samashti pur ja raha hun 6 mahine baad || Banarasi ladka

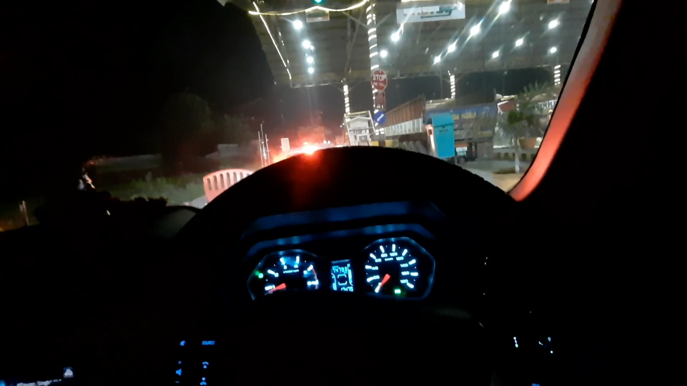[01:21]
तो गुरू यह मोहनिया टोल और बहुत दिन बाद मतलब लगभग छे महेने बाद मैं बिहार इंटर कर रहा हूं और अपन चल रहे हैं समस्ती पुर मैं बोला था वीडियो में आपको आगे अपडेट मिल जाएगा तो यह है मोहनिया टोल
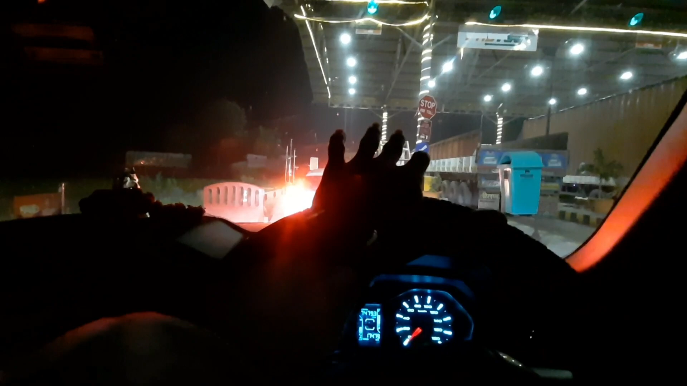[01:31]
गुरू और यहाँ से अपन बिहार समस्ती पुर के लिए अपने को थोड़ा सा काम है और इसलिए समस्ती पुर जा रहे हैं मैं और
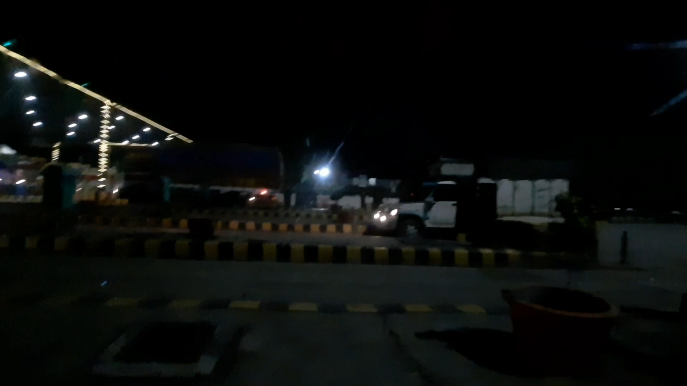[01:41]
एजे भिआं यह � देख सकते हैं मोहनिया डोल का व्यूव क्योंकि बहुत दिन बात जा रहा हूं मैं लागपाग लागपाग 6 महीने हो गये 6 महीने बात भीहार जाना हो रहा है और सारी चीज़ा रेमेंबर कर रहा हूं मतलब बहुत मजा रहा है after long time
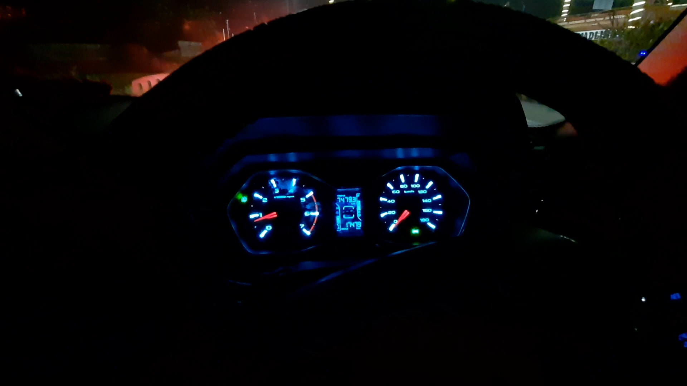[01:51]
क्योंकि एक टाइम पर जाते थे और रोज जाते थे पर अभी जो है देखिए
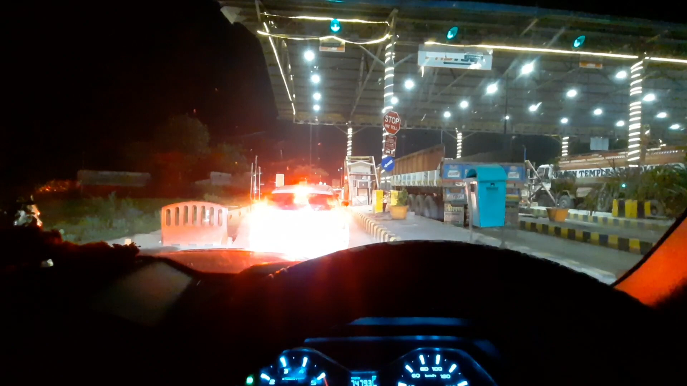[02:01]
यह है तो पहले टोल क्रॉस करते हैं अब फिर मिलते हैं आप सभी से आगे क्योंकि आगे जो है अभी वहाँ पर दारू
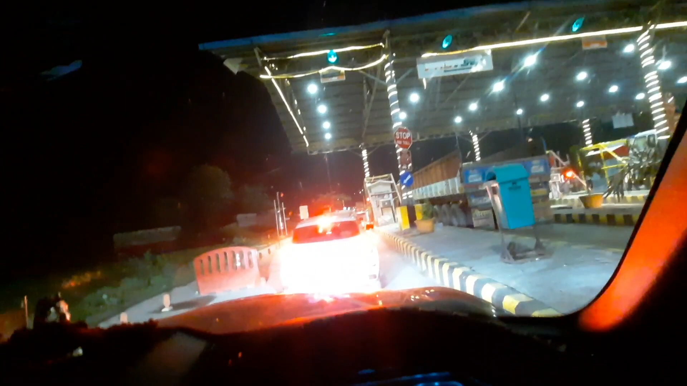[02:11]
चेकिंग किया जाता है वो भी चेक करेगा गाड़ी के इंदर उसके बाद छोड़ेगा तो चलिए पहले यहां से क्रॉस होते हैं फिर मिलते हैं आप सभी से तो
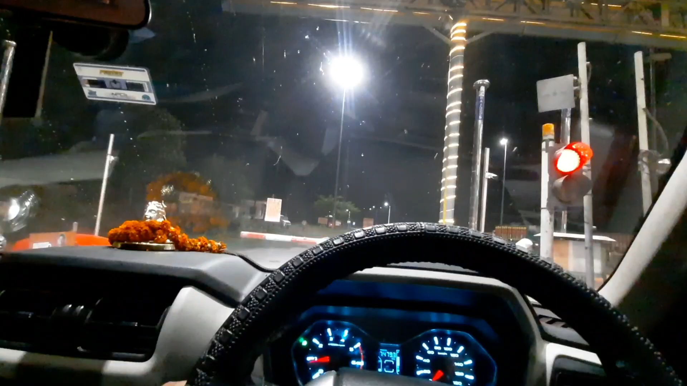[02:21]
गुरू यह टोल क्रॉस हो रहे हैं यह उड़िया अपना टोल का फाटाक और यहां से आगे
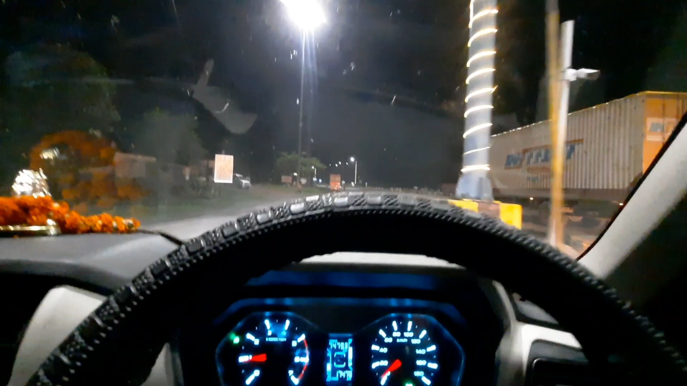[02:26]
चलेंगे अब चेक पोस्ट के पास जो चेकिंग पॉइंट है बिहार का और वहाँ पे मतलब
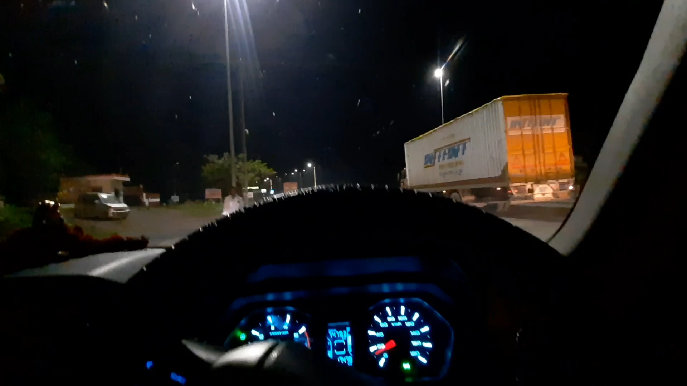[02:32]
हैं सॉरी माफ करेगा खासी आ रही है वहां पे जो है चेकिंग पॉइंट है वहाँ पे दारू का चेकिंग किया जाता है और तो चलिए पहले वहां पहुचते हैं फिर मिलते हैं तो गुरू अपना गाड़ी जो हो गया चेक और
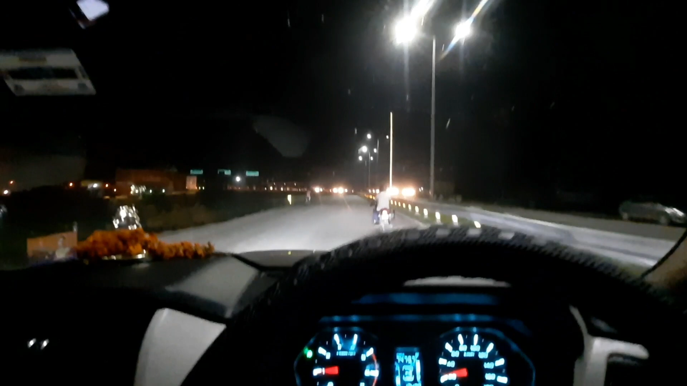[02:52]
अपनीप यहां से निकल रहा है मतलब देख क्रॉस हो गए चेक
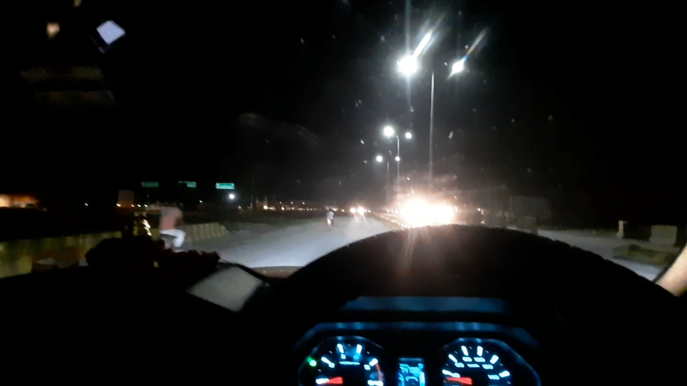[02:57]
पूश्ट भी क्रॉस हो गए और अभी बिहार में अपन कर लिए हैं एंटर तो चलिए अब आगे मिलते हैं
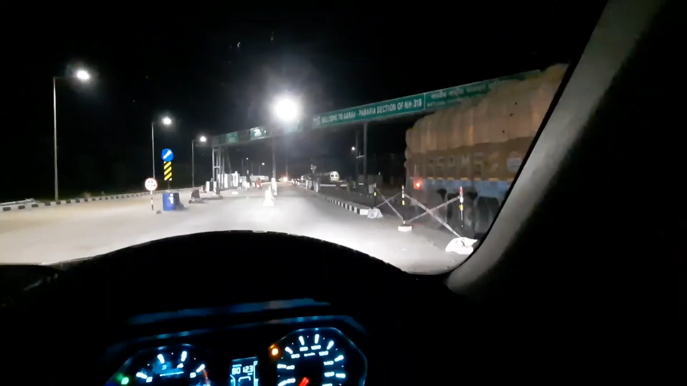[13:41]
तो गुरू छपरा से जो है वो मैं आ गया यह जगदीशपूर है जब आपको मोहनिया
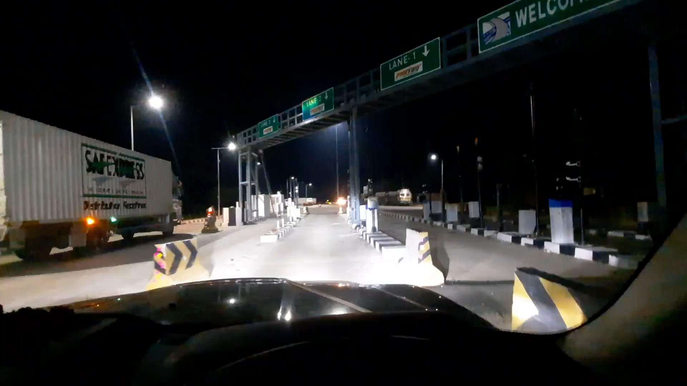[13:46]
और आरा हाइवे पे आएंगे जो 120 किलोमेटर का था तो यह बन चुका
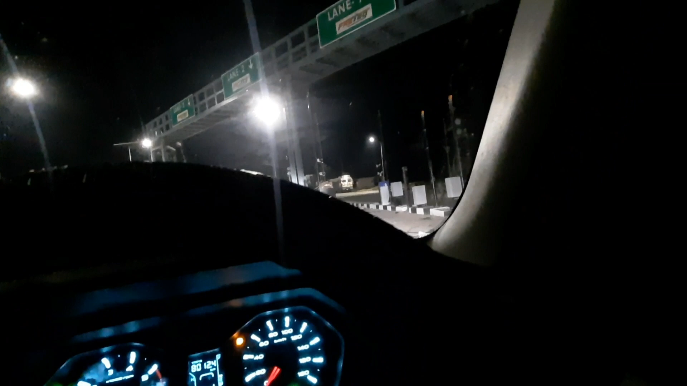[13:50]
है और एक टोल जो है वो जगदीशपूर से पहले बना दिया गया है मतलब आ गया
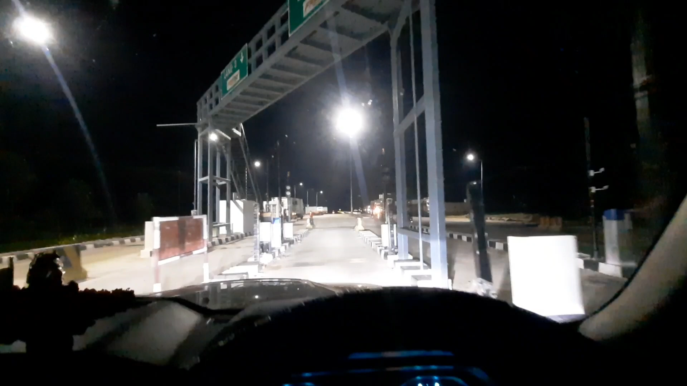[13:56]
एंगे तो मोहनिया से आएंगे � तो जगदीशपूर के बाद और जब आरस आएंगे तो जगदीशपूर से पहले
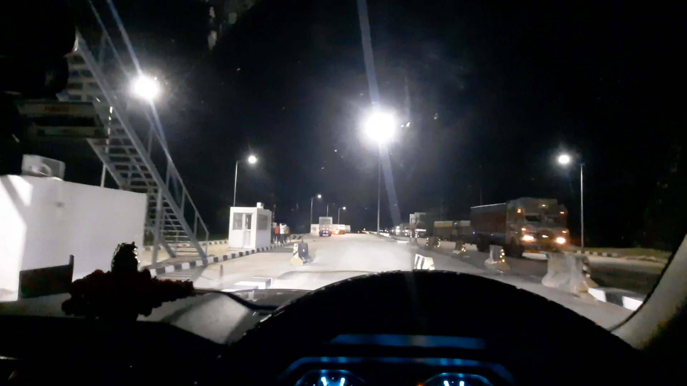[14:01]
यह टोल बना दिया गया है बाकि यह हाइवे पहुंच अपरिजस बना रहा भाई मतलब यार ना घजब माज़ा आ जाएगा जब जिस दिन यह कंप्लीट होगा ना हम लोग दो घंटे का र अब मिलेंगे आपको देखिए घर पे सायद तो गुरु जो है वो हम